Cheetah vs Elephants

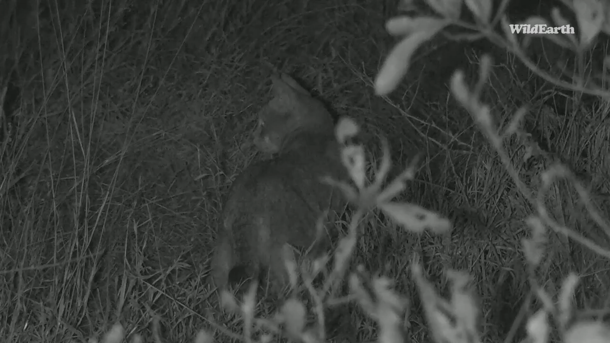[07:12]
little rub up on it so often with cats they have these little pre-orbital glands so quite common to watch a cat do that and you can see those little black sort of bars on the tail and then the black tip very very typical of wildcats and then they get those little stripy legs but it's busy hunting so looking for any little sign of any gerbils or anything like that those are the kind of things that they really love
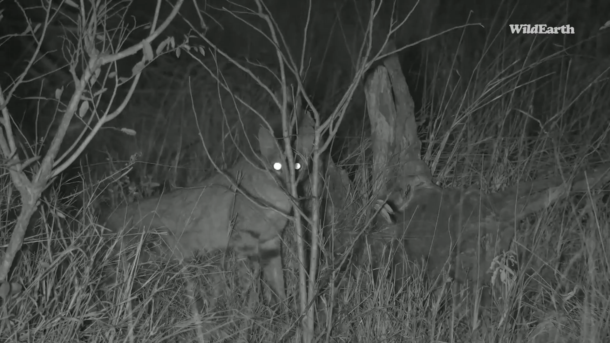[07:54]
as a guide in terms of longevity very very cool you can see those long legs that i was talking about earlier as well when standing up like this anyway it's that time though for us to say goodbye and what a way to end i hope all of you had a wonderful afternoon or morning wherever you may be and hopefully that you enjoyed all that there was to see we look forward to seeing you tomorrow morning on our sunrise safari